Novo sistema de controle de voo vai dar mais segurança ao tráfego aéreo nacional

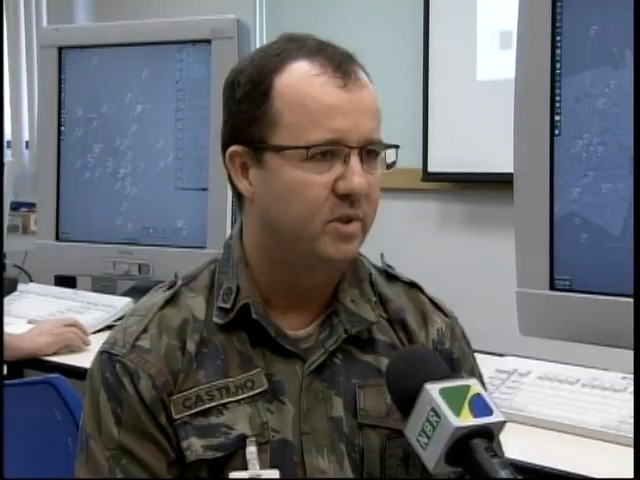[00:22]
Há sensores embarcados, sensores satelitais, os próprios sensores radares que nós já temos, O novo sistema vai permitir um maior número de aeronaves no espaço aéreo.
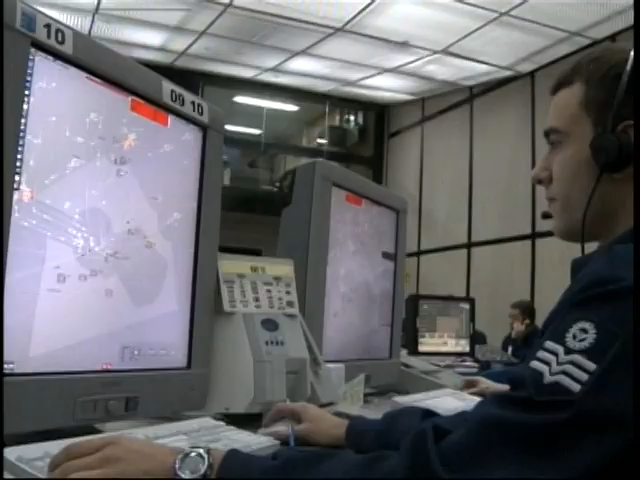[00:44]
Na tela, o operador de tráfego aéreo vai ter mais informações disponibilizadas. O novo software é tecnologia brasileira. O sagitário já foi implantado em Curitiba, no Paraná, e em Recife,
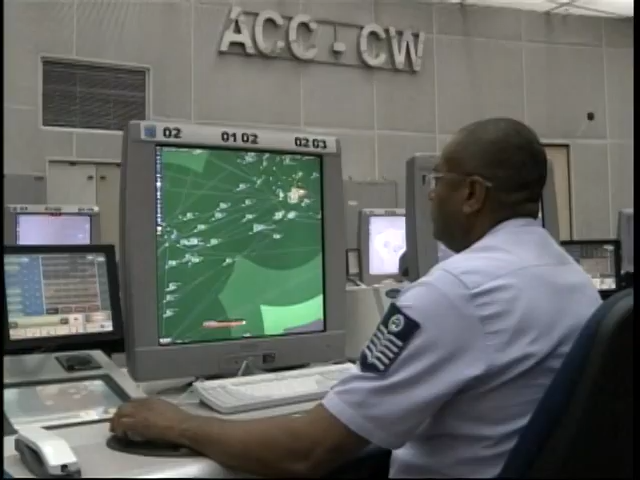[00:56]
Pernambuco, que controla voos internacionais para a África e Europa.